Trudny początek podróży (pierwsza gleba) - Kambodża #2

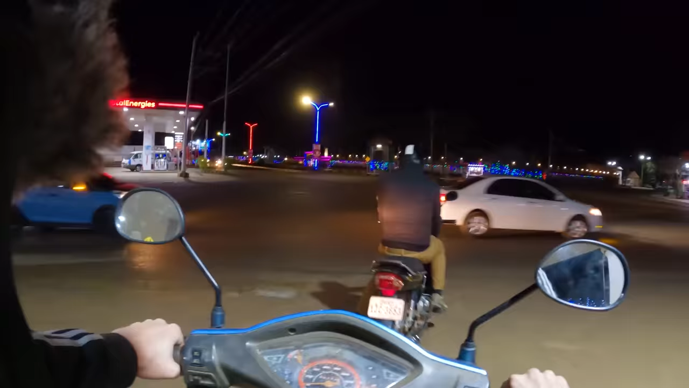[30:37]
Widzicie? Na maksa wciśnięty hamulec, a tą moto nadal jeszcze sobie mogę pchać do przodu.
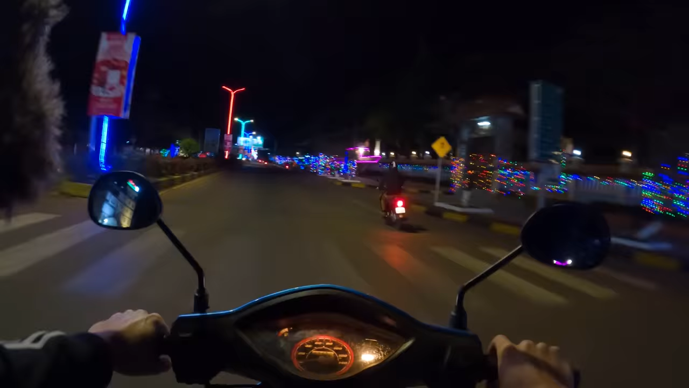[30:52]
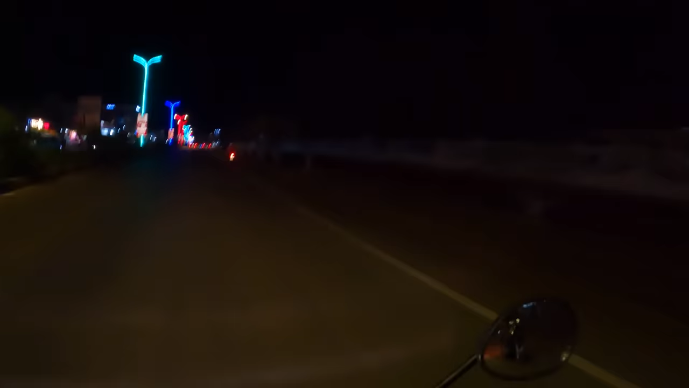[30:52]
I zobaczcie tutaj ciekawostkę.
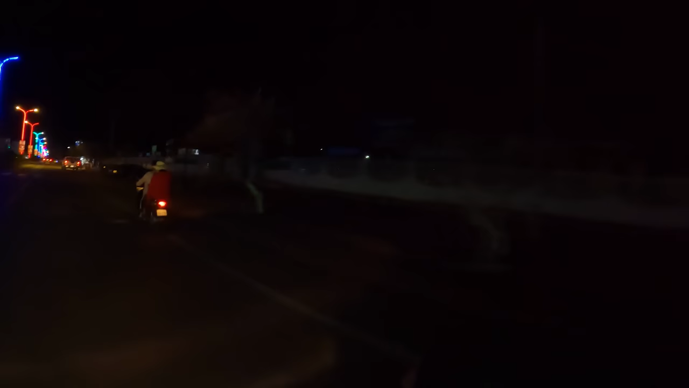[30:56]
Ktoś chyba wraca ze szpitala z kroplówką na moto.